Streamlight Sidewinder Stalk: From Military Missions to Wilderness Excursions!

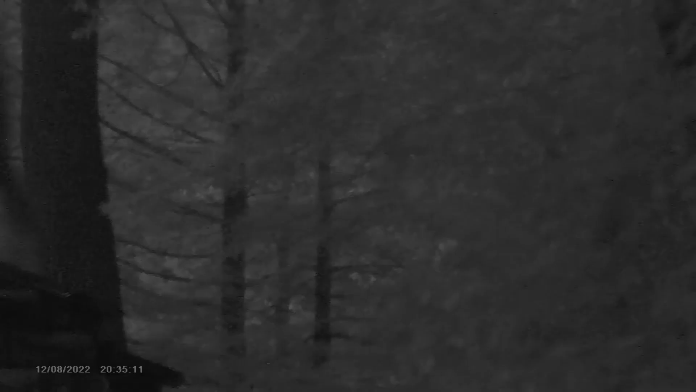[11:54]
But the other thing that's extremely unique about the Sidewinder stock is the fact that it has different infrared modes.
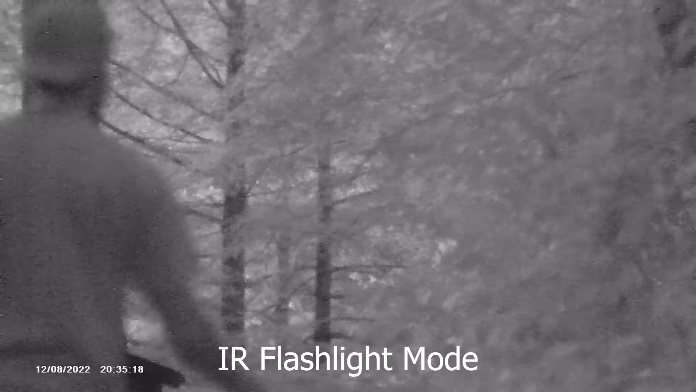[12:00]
So you can put this on infrared on the flashlight, but you can also use your IFF friend or foe identifier,
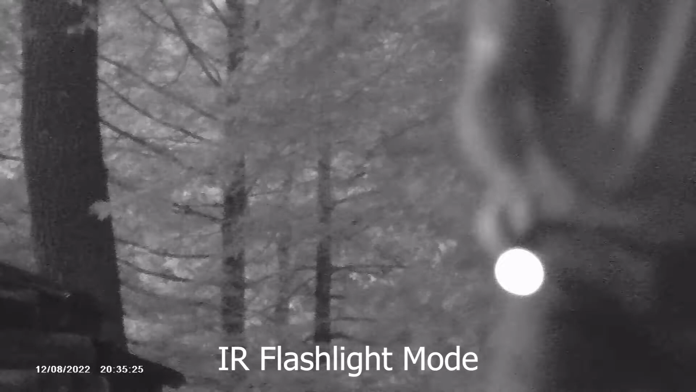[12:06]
which is very interesting. And the thing that is difficult, well, you need some sort of infrared device.
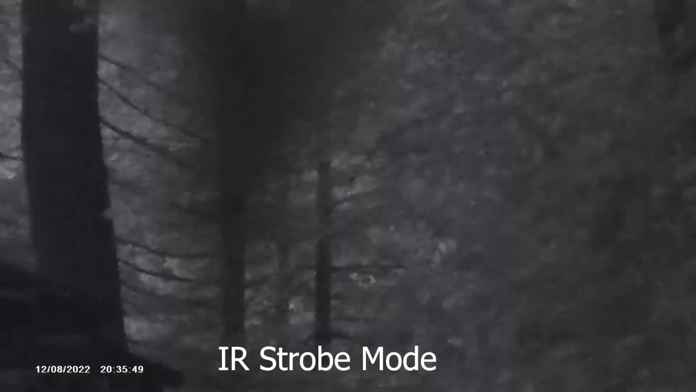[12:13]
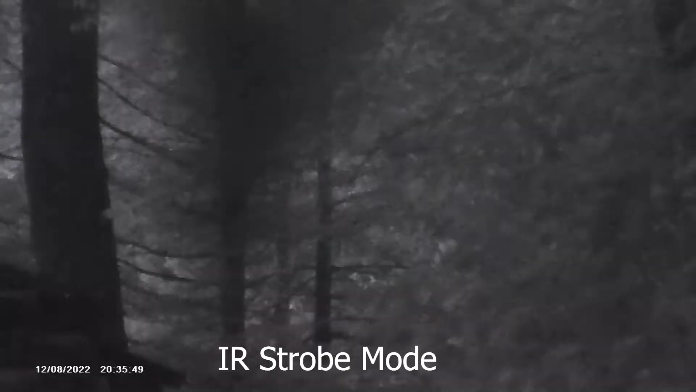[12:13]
So here you can see,
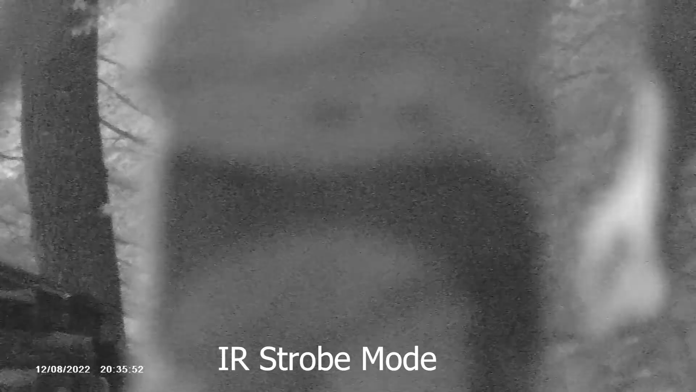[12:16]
I have leveraged infrared binoculars to actually see this as I walk off into the distance.
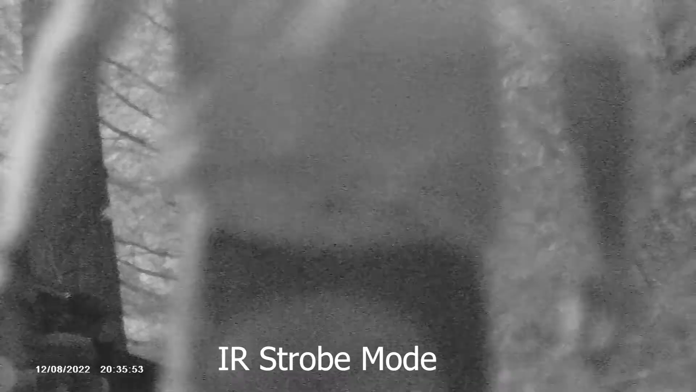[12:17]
Not the perfect picture, but it definitely gives you an idea.
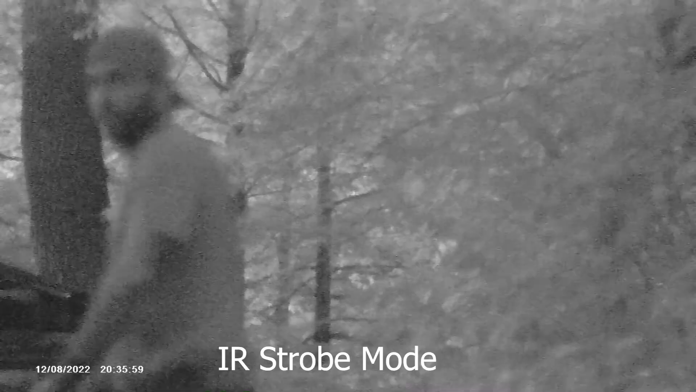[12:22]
There are two modes on this IFF, which I don't completely understand the difference. You can see here, I am switching the mode and it does appear to be generally the same. So I think the switch pretty much just allows you to switch it in one direction or the other and gives you pretty much the same output. But overall, a very interesting light. The Sidewinder stock, I do like it very much.